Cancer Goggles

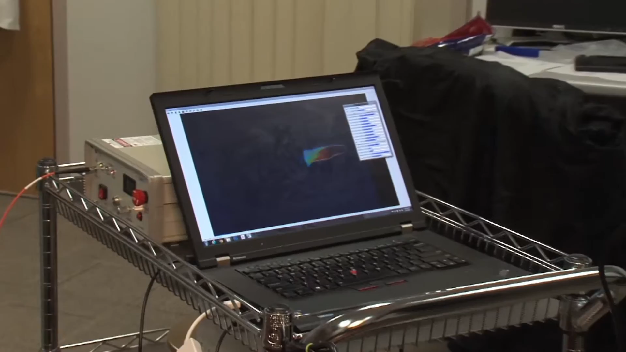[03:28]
So exactly what I'm seeing you can see in the laptop there.
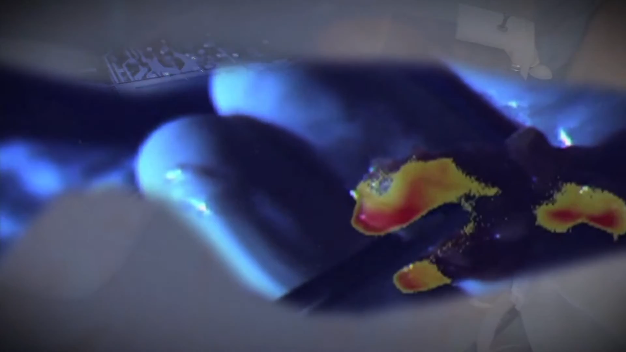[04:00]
back to the surgeon's vision such that what they now see is an object. It has to be oriented in such a way that is displayed in a way the surgeon would not even realize that processing is going on behind the scene to display those images.